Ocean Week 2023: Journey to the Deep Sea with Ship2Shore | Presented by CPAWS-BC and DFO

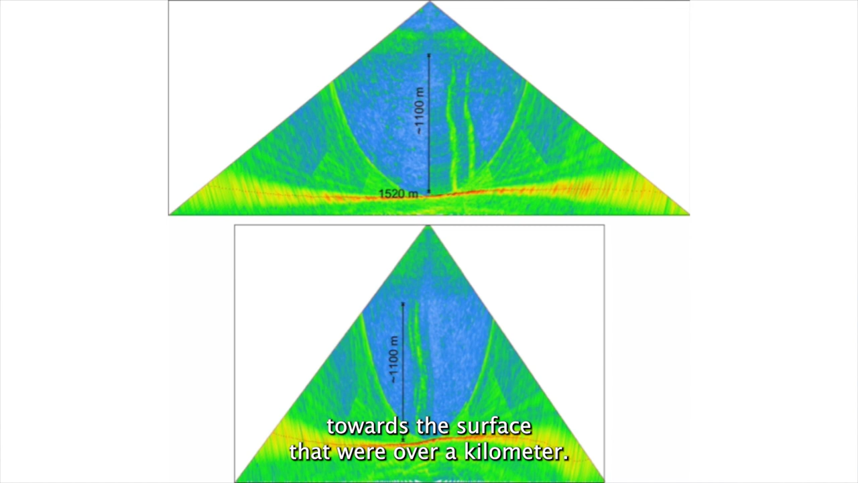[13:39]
And so this is just a giant bubble stack. So it was about six o'clock in the morning when we saw this.